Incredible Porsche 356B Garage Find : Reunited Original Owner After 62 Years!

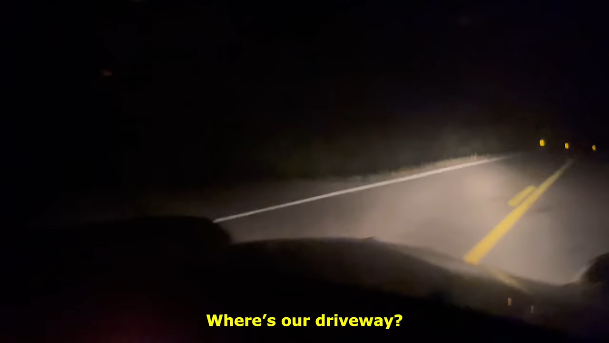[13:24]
Volt lighting leaves a little bit to be desired, although it looks pretty bright on the camera.
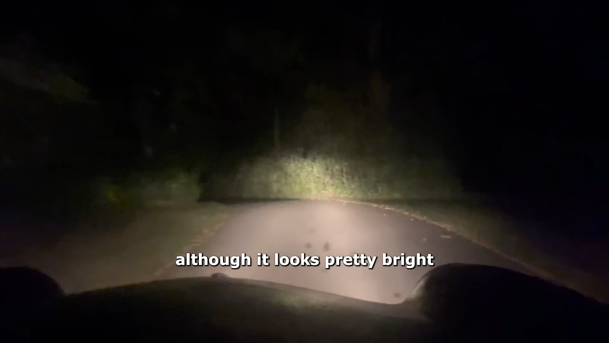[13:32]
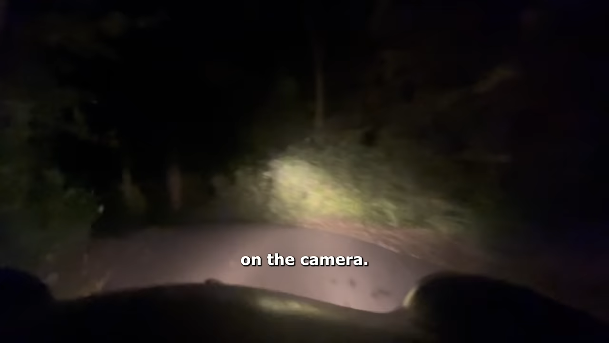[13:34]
It's not bright at all, and those are the brights. We probably need to adjust the headlights too. So during this time, we had still not cleaned the car.